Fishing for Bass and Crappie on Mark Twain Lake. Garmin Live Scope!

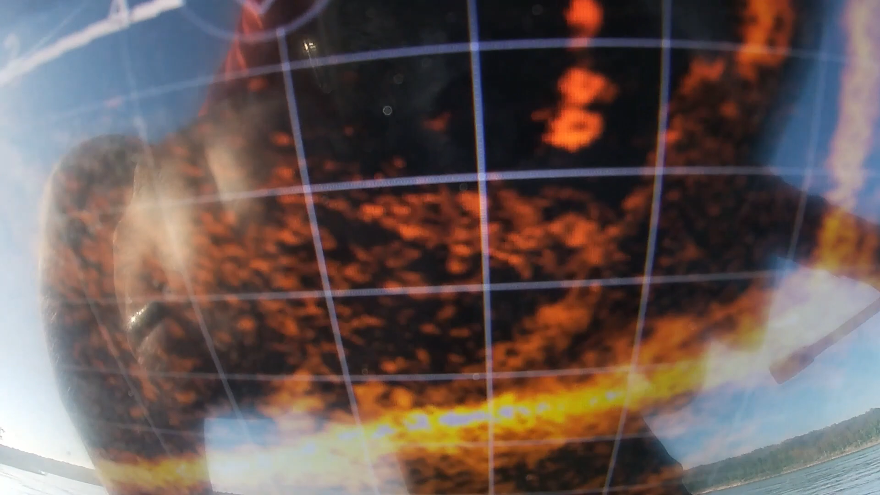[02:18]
right there swimming around on that bank pole right there right there see it
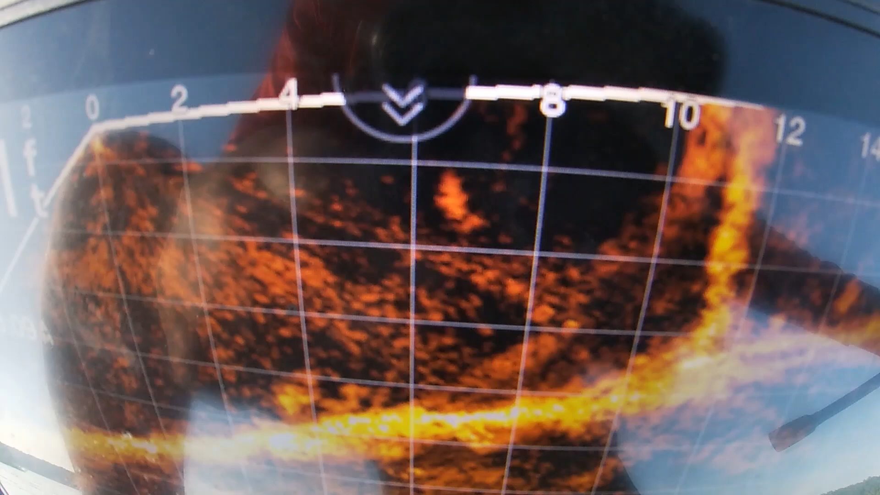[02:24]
that's pretty awesome right there pretty good catfish right there